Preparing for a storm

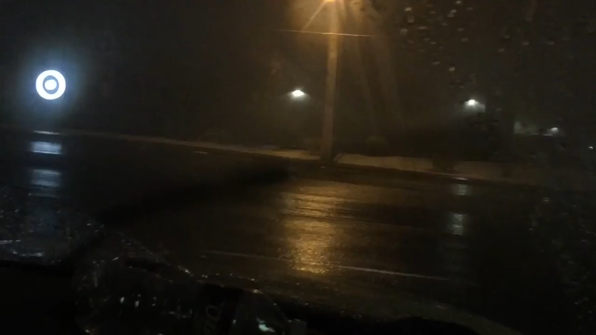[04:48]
I don't like it. I had a speed bump. I was going to go. But there's a problem. We are coming into the mountain. This is just nuts. It is.
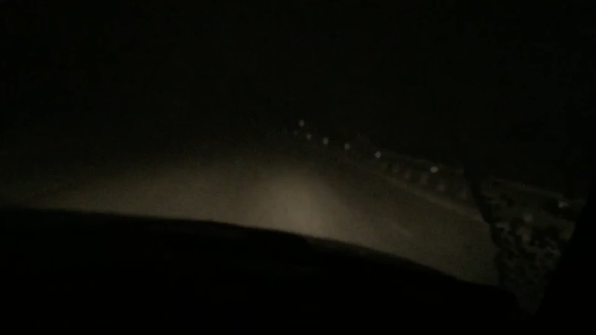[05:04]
It's crazy. This is the most snow I've ever seen. And I hope that car is on my tail end. That's probably the only way they can figure out how to see. They're probably trying to figure out where the road is at. But it's got the brakes.
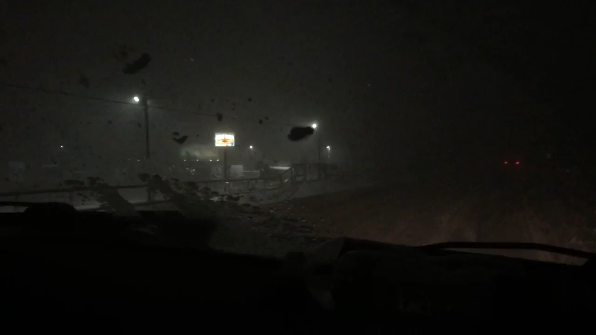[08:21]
I'm glad that we took Becky here and stuff. Because I can't imagine her turning travel like this and going down tomorrow. I don't want to be white this bad movie heist over. And like I said, they can do so much plowing but they can't clear it until it stops. So we've made it into Edwood and it is bad. I'm about to open the door real quick daddy.